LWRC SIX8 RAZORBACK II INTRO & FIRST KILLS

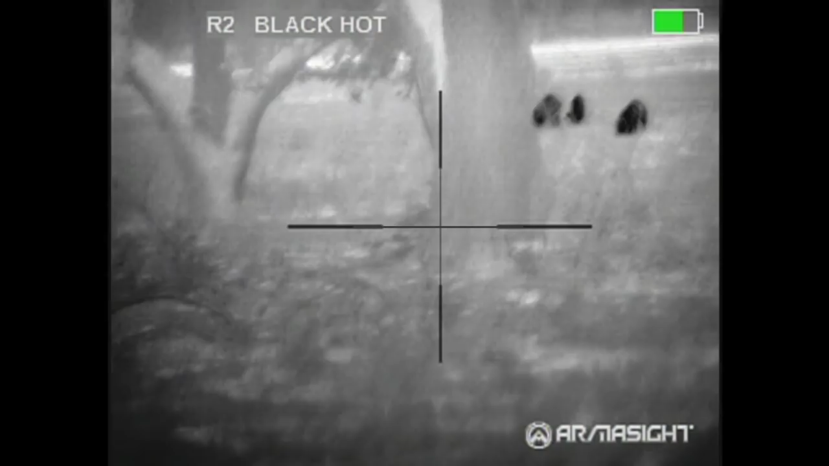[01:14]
I caught these guys in a pecan orchard and make pretty quick work with them. I'm shooting the 120 grain Hornady SST.
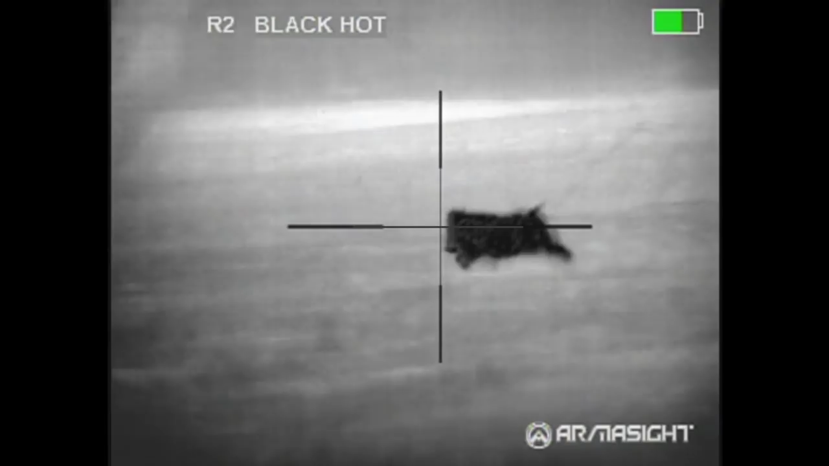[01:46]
This guy actually takes a hit right here. He dies farther off the field.